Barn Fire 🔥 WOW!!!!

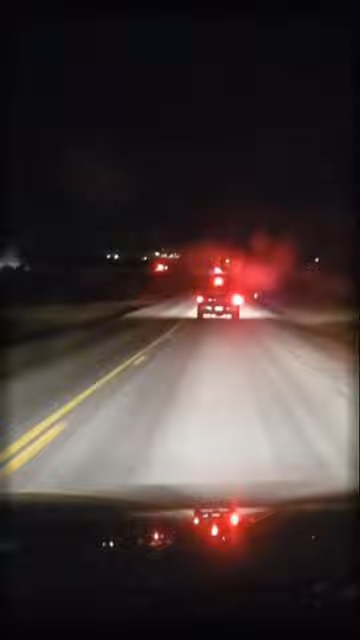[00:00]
Alright guys, we got a major fire. Major fire. Barn fire, barn fire. Woo-hoo!
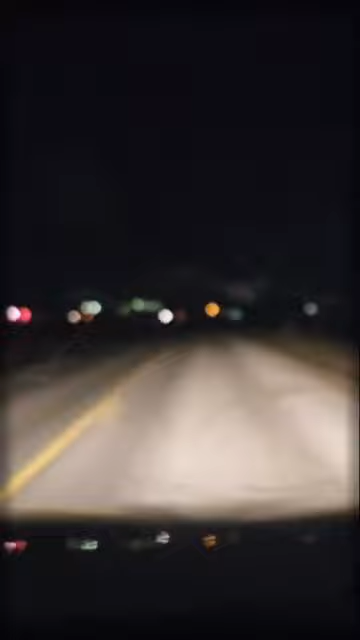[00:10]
Sorry, no, I know it's lousy to say that. Wow. It's a total loss.